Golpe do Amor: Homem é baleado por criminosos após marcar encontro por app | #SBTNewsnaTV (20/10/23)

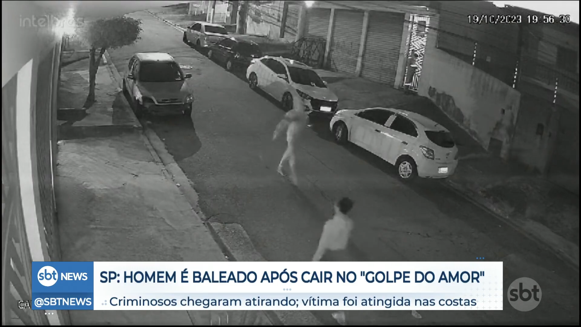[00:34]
Veja, este homem que passa caminhando é um bandido, ele está usando um capuz justamente para dificultar a identificação. Veja, ele está com o aparelho celular na mão, está conversando com a vítima que está no interior deste automóvel branco que está em movimentação agora na imagem.